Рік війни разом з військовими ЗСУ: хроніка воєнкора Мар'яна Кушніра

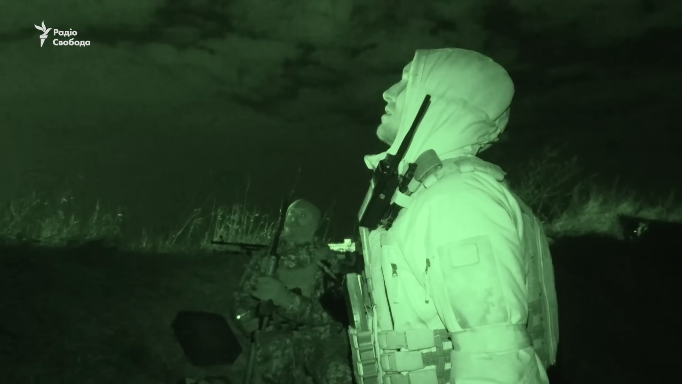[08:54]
Що він там побачив? Серьо, подивись в небо.
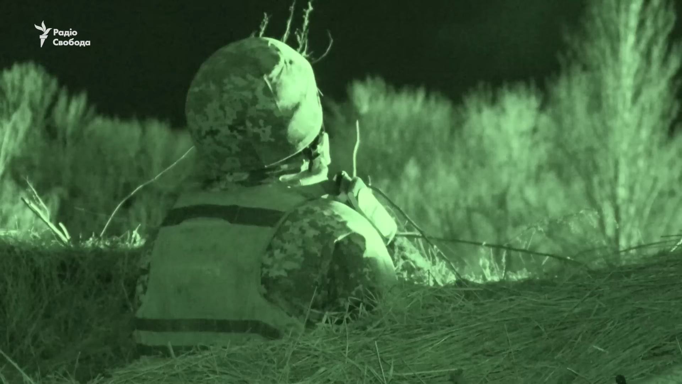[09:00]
Щось летить.
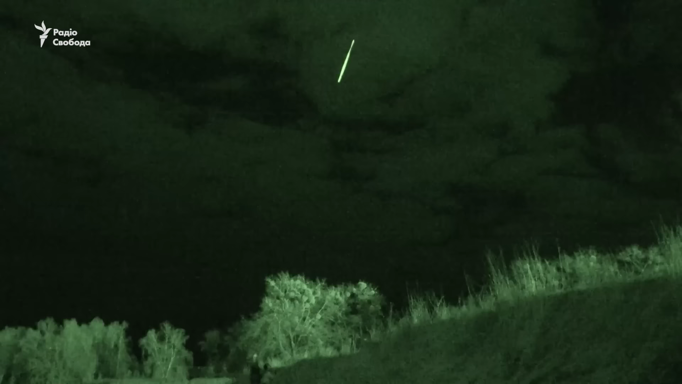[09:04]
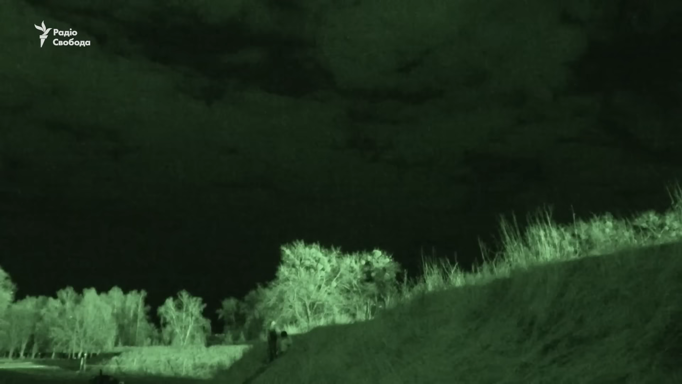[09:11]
Тут Росія здійснила черговий напад, підірвала нафтобазу.
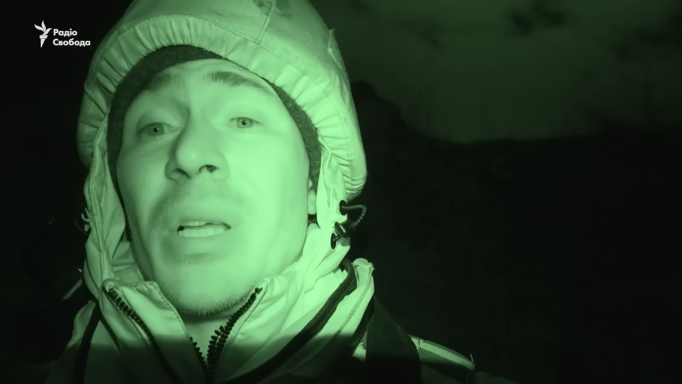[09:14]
Всі цілі, але горить паливна база. Риба, припинити вогонь!